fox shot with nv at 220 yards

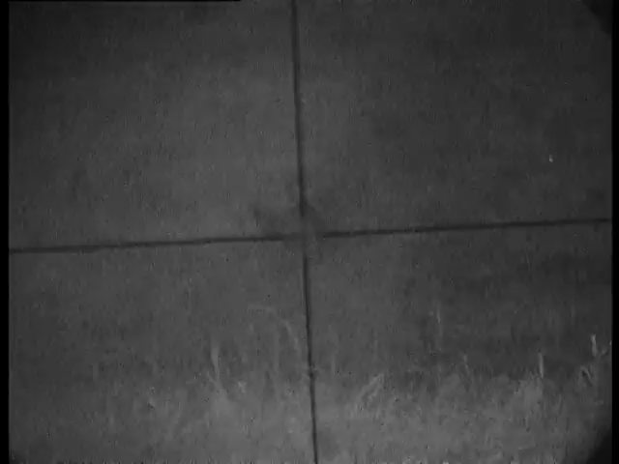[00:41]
Went down that time, didn't he? Huh? I must have hit the fucking dagfish shot, you know.